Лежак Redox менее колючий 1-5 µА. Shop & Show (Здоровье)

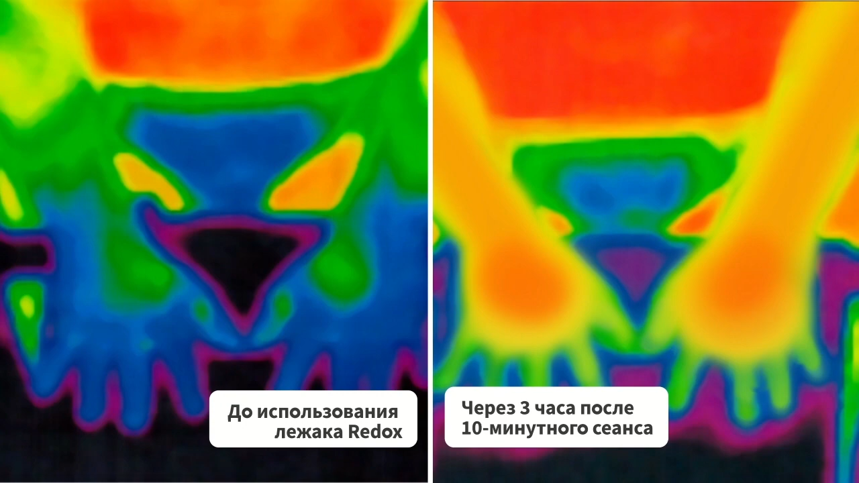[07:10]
но и в руках, то, что мы сейчас с вами видим на экране, и в сосудах головного мозга.